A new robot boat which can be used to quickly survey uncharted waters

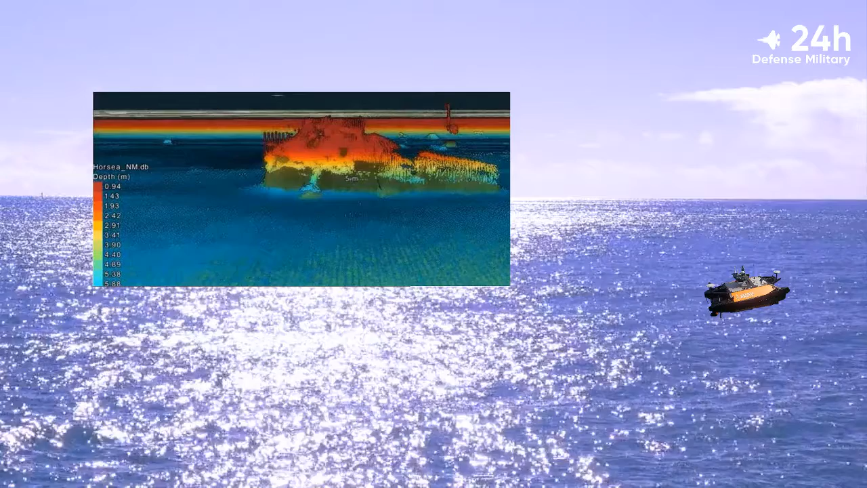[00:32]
They were testing the use of the remote-controlled vessel for conducting underwater survey operations where, with a range of sensors, it could gather data on the water around it and objects on the seabed. In the tests at Hawsey Lake, the Autopro was able to collect sonar imagery of a number of wrecks,